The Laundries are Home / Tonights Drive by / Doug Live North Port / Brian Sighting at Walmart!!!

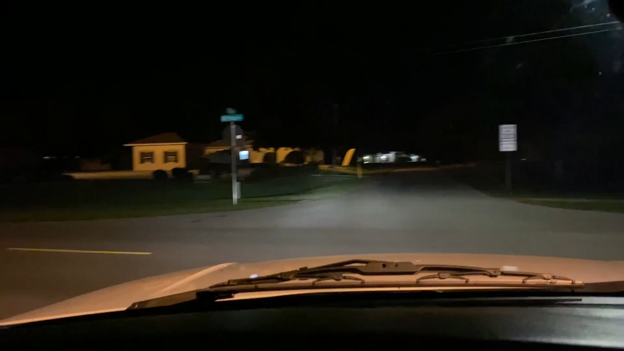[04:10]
he was running from somebody gotta get home oh was that brian with a wig he needs some weight that means he hasn't been in the woods
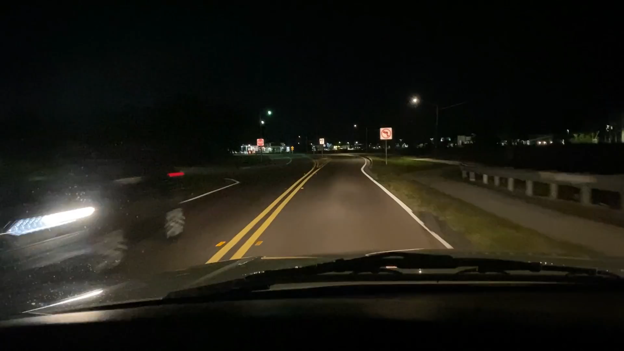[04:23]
oh my so we need to head over here oh you know what what nothing we might have to take a break
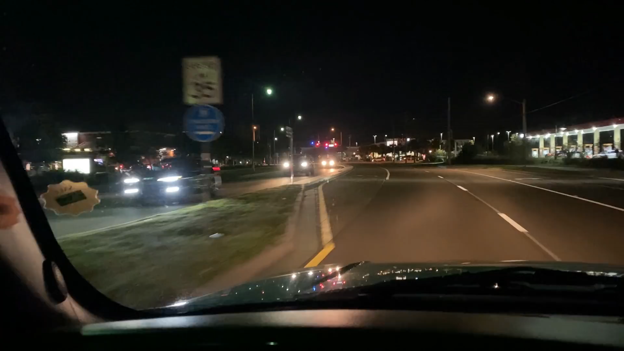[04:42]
and come back because i see something up there oh we gotta get in the right lane to turn is this enough is this a turn lane no oh my oh oh no don't pull behind me we've lived here how many years we've been up and down this road i thought this was a double turn no